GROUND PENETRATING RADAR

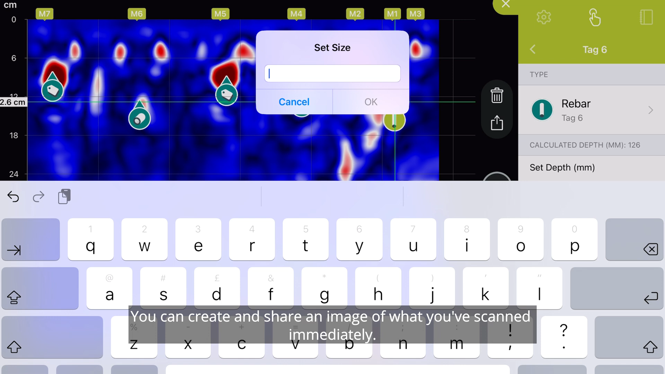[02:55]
You can create and share an image of what you've scanned immediately, calibrate the depth, tag, objects like rebar or the back wall,
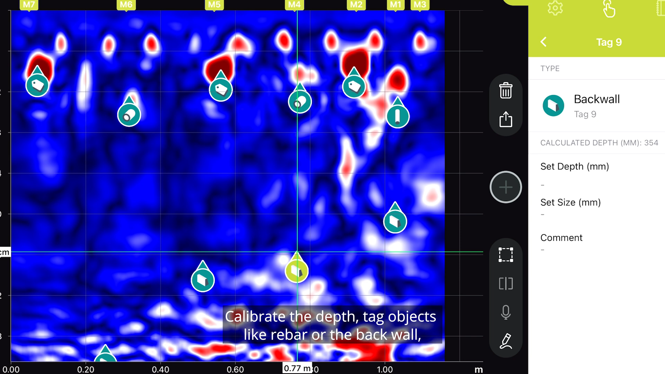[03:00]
clean it up and export the data straight to the cloud.